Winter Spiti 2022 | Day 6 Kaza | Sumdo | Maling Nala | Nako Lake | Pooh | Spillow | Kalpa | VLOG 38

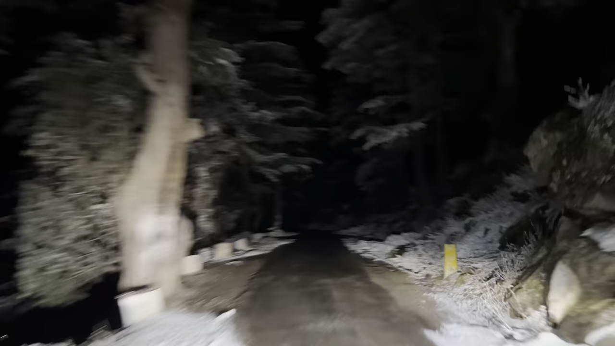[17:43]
तो जी यहां पर स्नो पड़ी है कल भीया बता रहे थे हैं जी एंजी